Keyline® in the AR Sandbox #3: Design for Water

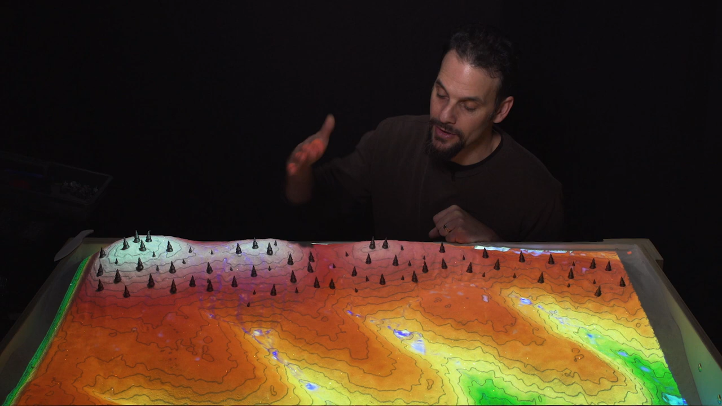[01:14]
Now, the key point is where we begin the water retention zone.
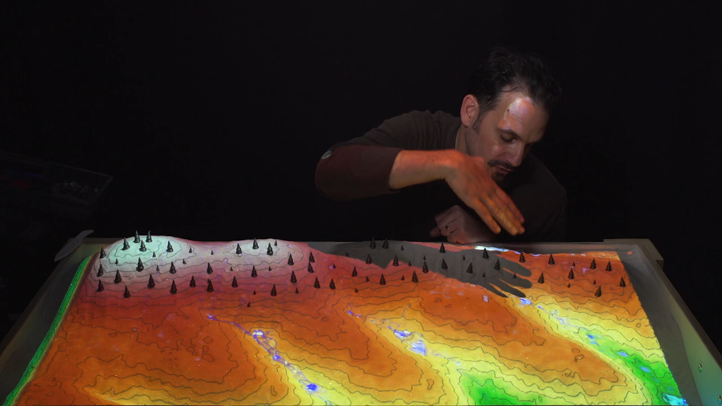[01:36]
goes from more steep to being more gentle, right?
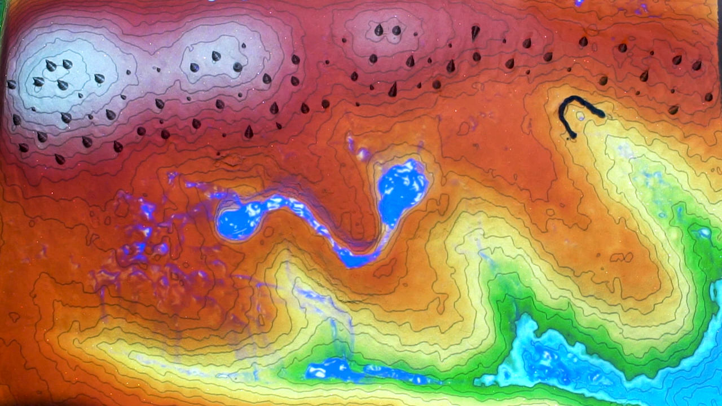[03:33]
So you can see that water can actually move from this key point location around the ridge down into the next key point. Now, when P.A. Yeomans developed this land patterning,
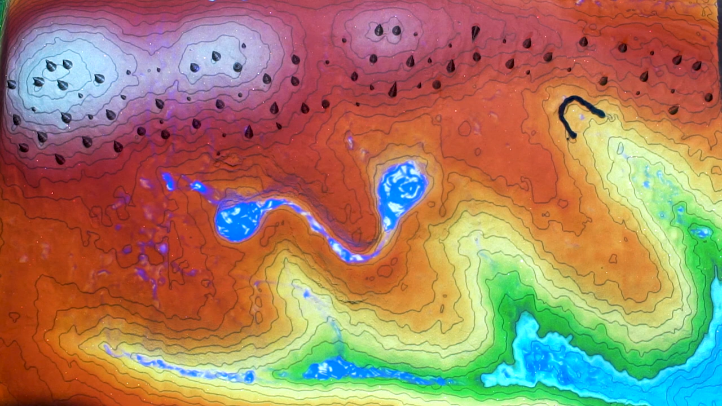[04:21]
and we can also intercept the flow of water at a key point and bring it out to a different location, like a ridge, where it can be stored there instead of in the valley form. Now, you can see here that we've intercepted water flowing down through the watershed at the key point, and we're bringing it out to this ridge pond.
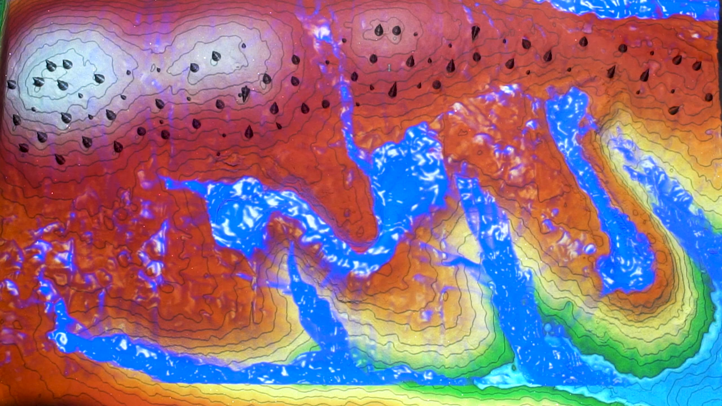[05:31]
So below the key point, there are also other locations within the valleys and on the ridges. And these locations vary on the unique topography and geology of each site.
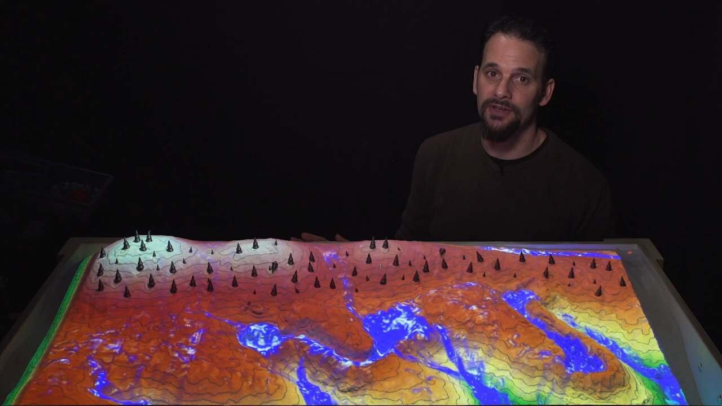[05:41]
We go more deeply into the specifics of different types of dams in another presentation for this course. But I'll build a few more dams in here to show some popular dam sites. All right, so I've made a couple more ponds in a very popular location that we would find ponds, which is down lower in the valley, where we get a lot of water stored for not as much soil moved, right? So it's a very economic place to put ponds, and it's a very popular location to find them in.
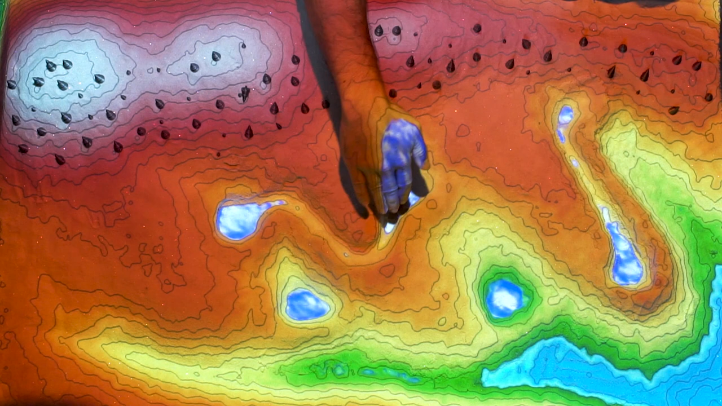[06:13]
So we've got the water retention zone in here, and below the water retention zone, we have the irrigation zone. Now, the irrigation zone is the whole area of land that starts below the highest pond that we can use to irrigate with gravity.
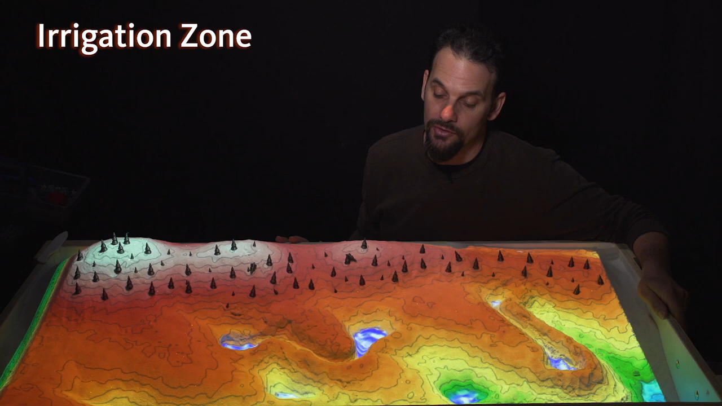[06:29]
So really, below these key point ponds, all this ground below there,
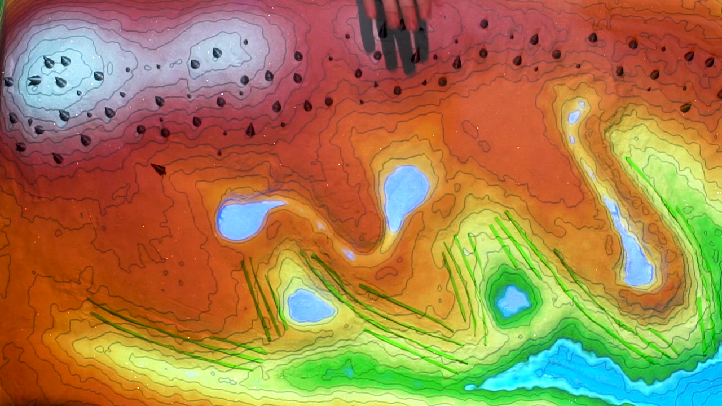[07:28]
And you can see that these green lines slope subtly from
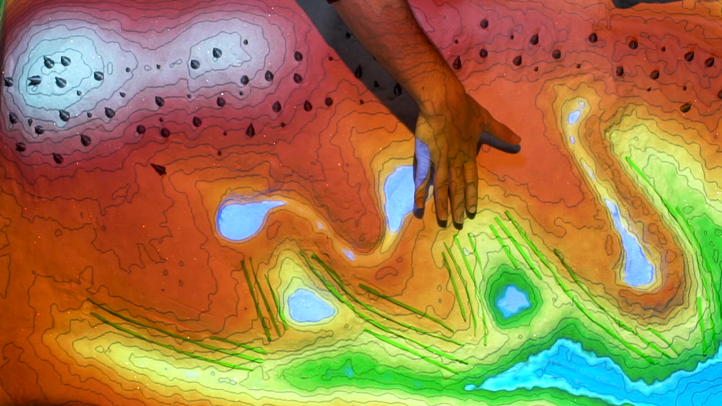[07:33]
the valley forms and they slope out towards the ridge forms. You can see that they cross the contours, meaning that if this was a hose and you put water in,
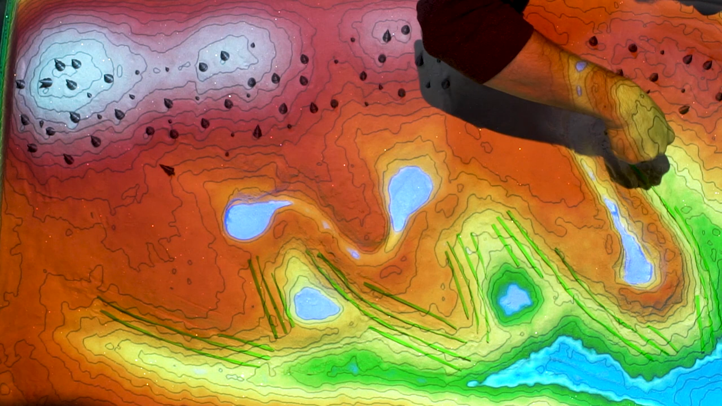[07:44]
it would actually drain out to the ridge from the valley.
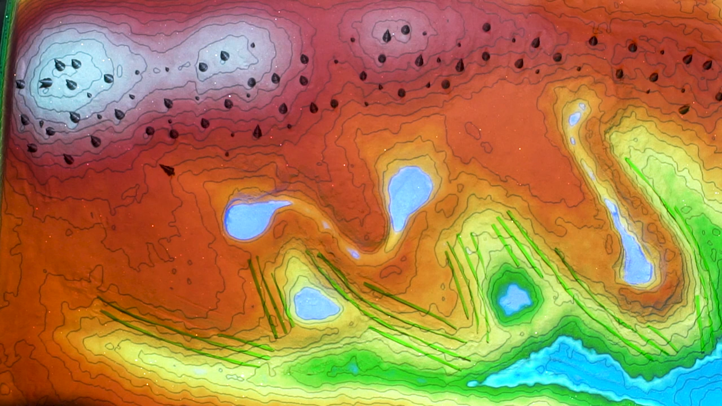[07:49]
Now, what do these green lines actually represent? Well, they may represent the
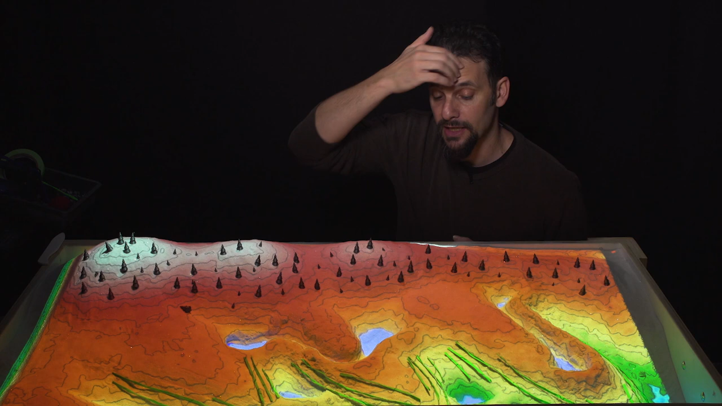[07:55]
pattern that you would run a piece of equipment like a plow across the landscape.
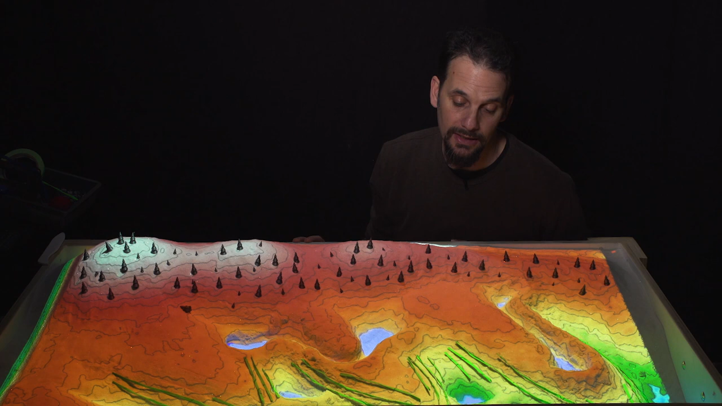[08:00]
They may represent the rows of a vineyard or the rows of an orchard. The point is, when you get a really heavy rain that comes and flows down through this landscape and you actually get sheet flow and you get lots of water moving through here,
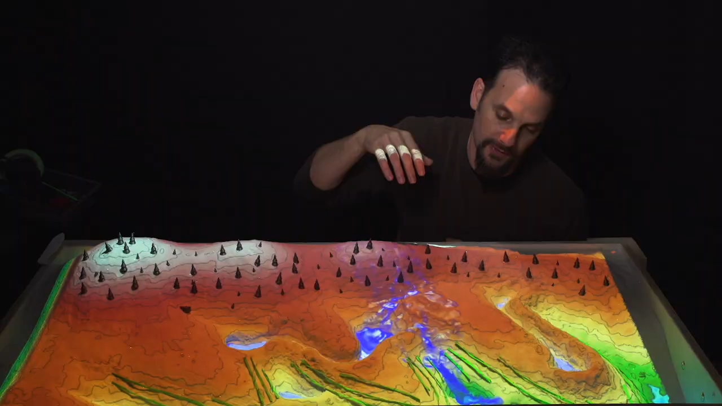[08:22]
the point is that the water will hit the cultivation patterns,
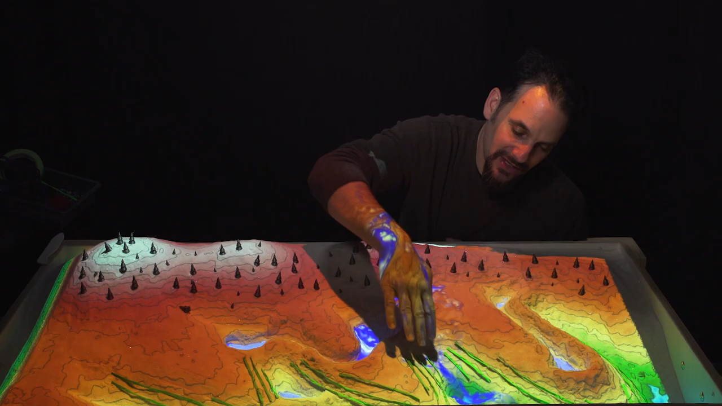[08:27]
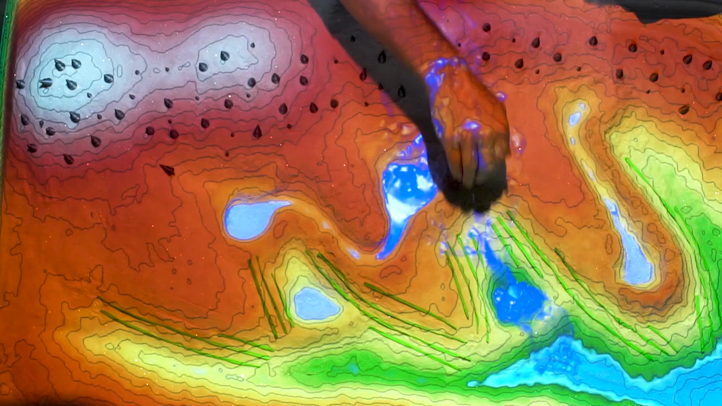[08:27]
and it's not that these patterns will actually drain water out to the ridges,
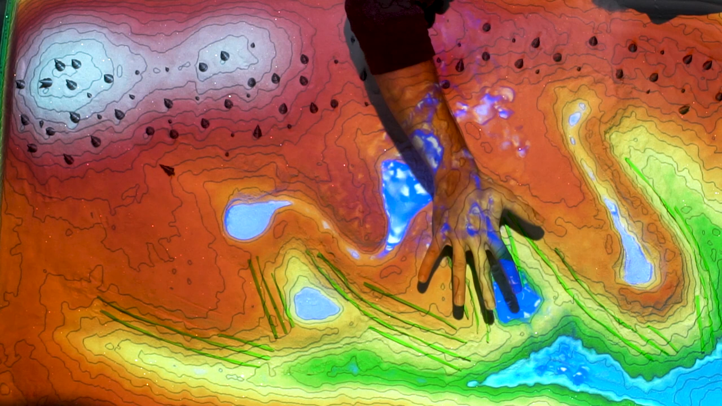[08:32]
but there'll be a subtle shift of water out towards the ridges instead of from the ridges towards the valleys.
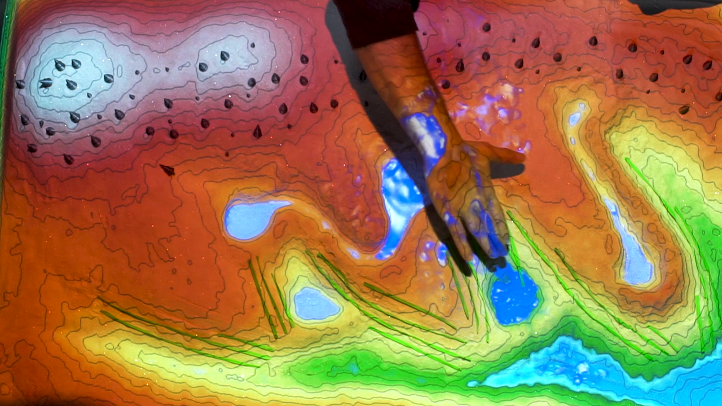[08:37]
And what this does is it creates more surface
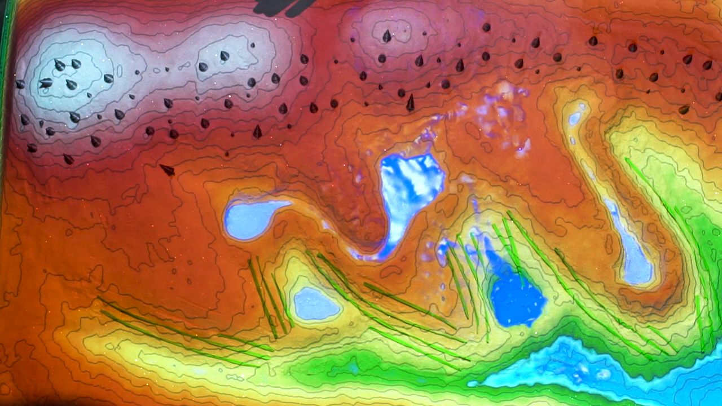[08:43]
area contact between water and soil, with the result being that more water soaks into the landscape out towards the drier ridges instead of flowing right down into the valley forms.
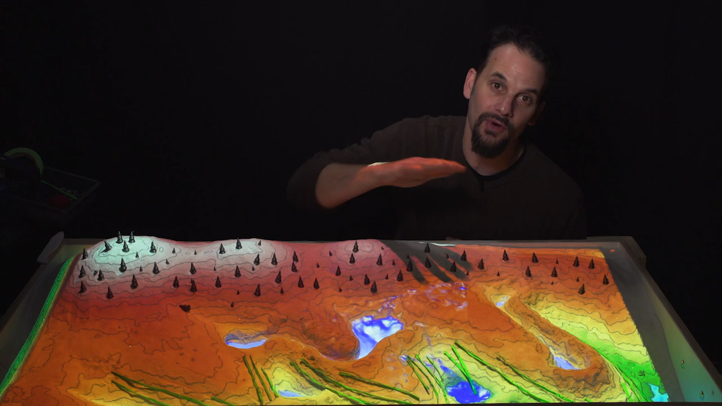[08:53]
And we'll talk more about that later as well. So we have the water catchment zone up here.
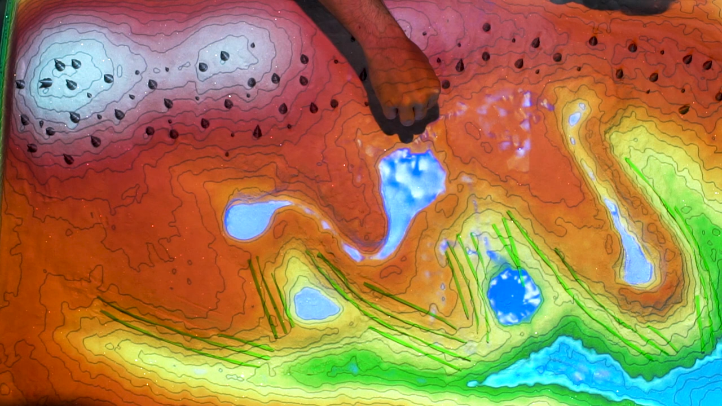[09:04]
We have the water storage zone down here. We have the irrigation zone below the water storage zone.
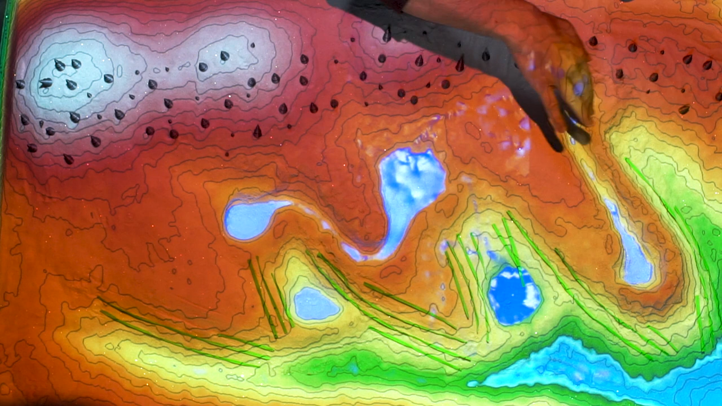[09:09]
And then below the irrigation zone,
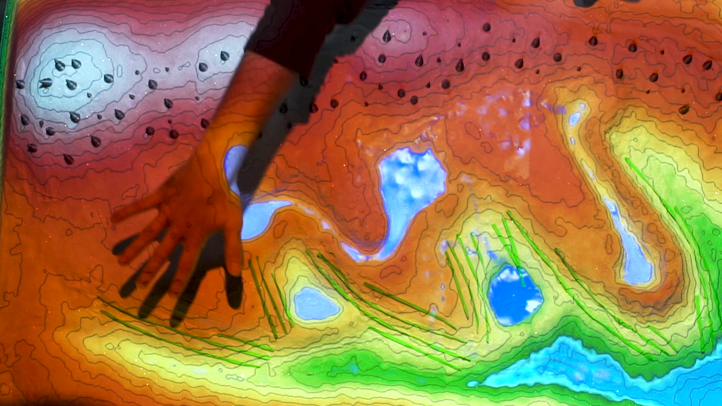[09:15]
we have the water reconstitution zone. Now, reconstitution is defined as restoring to a former condition by adding water. So this is where we maximize wetlands and wildlife.
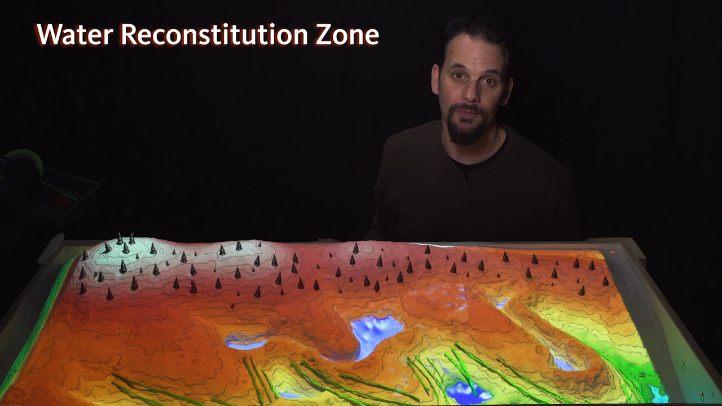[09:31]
At the lowest points in the system, we build more water storages if appropriate and forest with riparian species. So as these valleys join together below the primary valleys,